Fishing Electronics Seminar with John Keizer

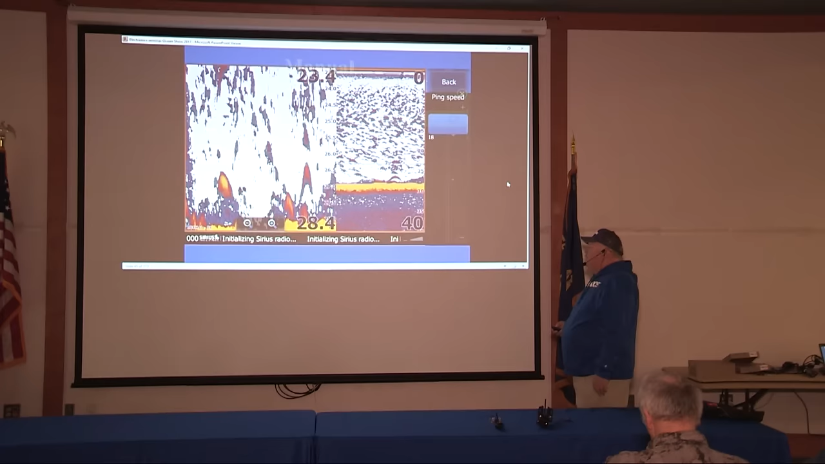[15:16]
Okay, now ping speed. Okay, the rate the unit's operating, boom, sending a signal down. All right, most of the newer units, they'll have some kind of selection here, it'll say ping speed. You want to be up toward the upper range, like 18 to max, somewhere in that range. I like to be at least 18 or above on the broadbands. That kind of fires the broadband off and gets it working in full mode.
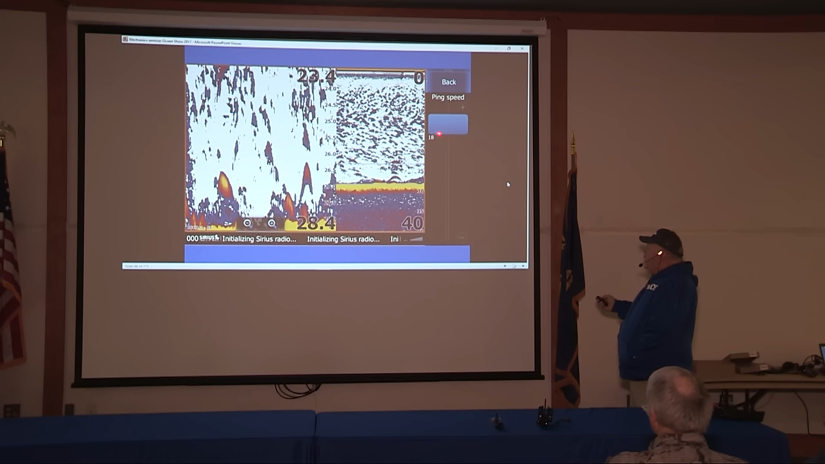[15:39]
So get up to that 18, the higher range of your ping speed. Okay, scroll speed. Okay, that's the speed that the unit is going to move across the screen.
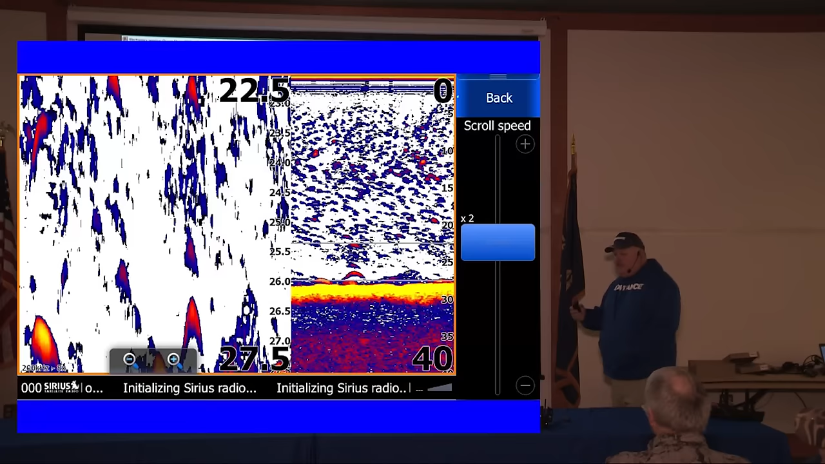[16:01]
By speeding it up just a little bit, it gives that thing, the chart, a chance for that arch to form a little better, because the chart's moving just a little quicker, and it spreads that arch out,
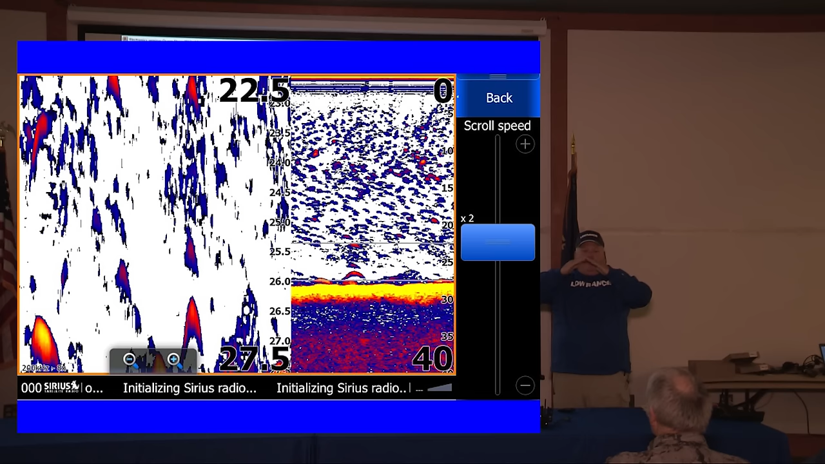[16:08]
where you might see this, because it's going really slow, getting across there by the time you get across. Now that it moves up, now you spread that arch out, it makes it a lot easier to see.
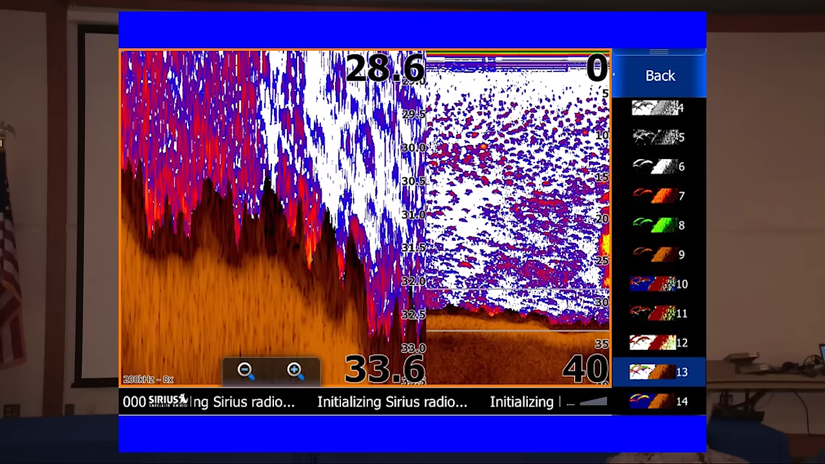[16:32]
The majority of the units I see are always in number one. 13 is a good one too. The white with the yellow, you know, shows the dense colors as yellow or red up in that range.
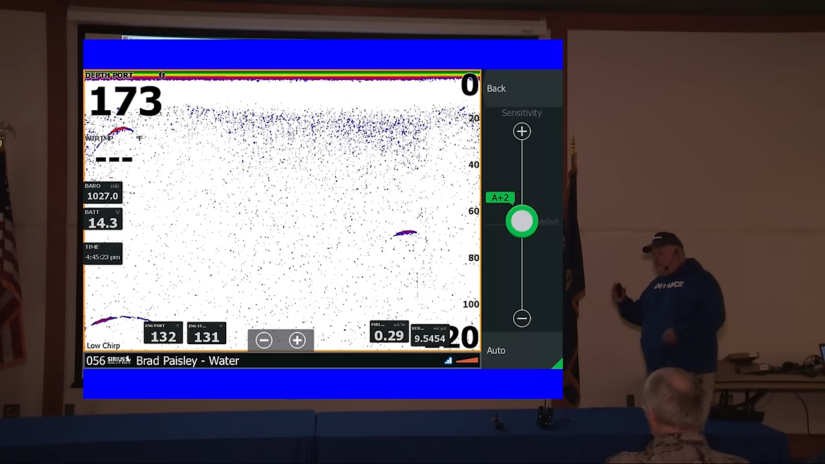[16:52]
Now this is key to all of them, no matter what you run. You want to adjust your sensitivity every time you change depths a lot.
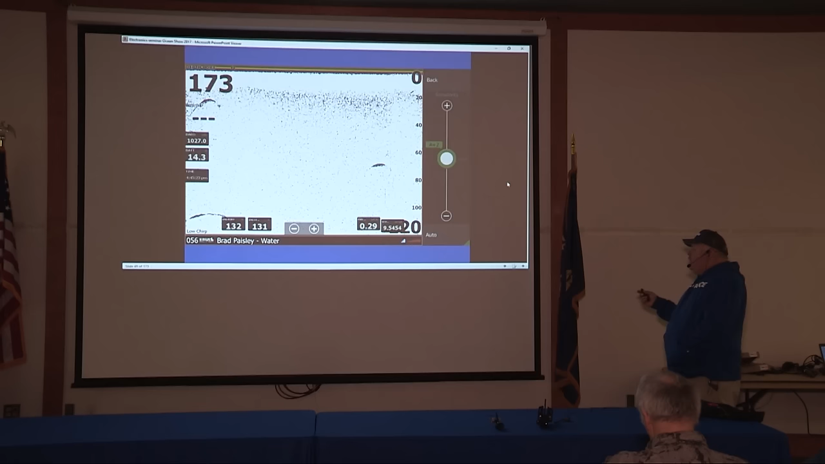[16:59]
Okay, on the Lowrance units, you can leave it in auto and still adjust the sensitivity, all right? So what I'll do is I'll bump it up. So let's say I pulled in 173 feet of water. I want to adjust my sensitivity really quick.
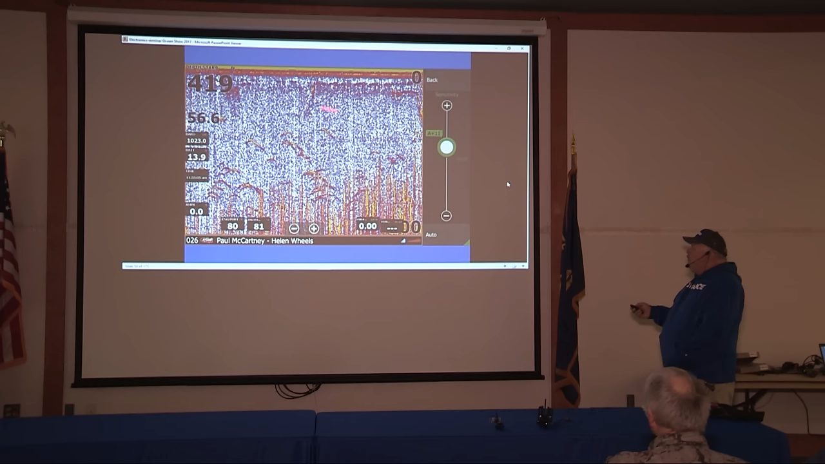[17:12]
I just run it up until it blacks out the screen, and I'll start running it back down again. Okay, I'll go, still got a little bit of interference in there. I'll just bring it down just a little bit more. Boom, it cleared up. But yeah, I can still see the bait, see the small stuff.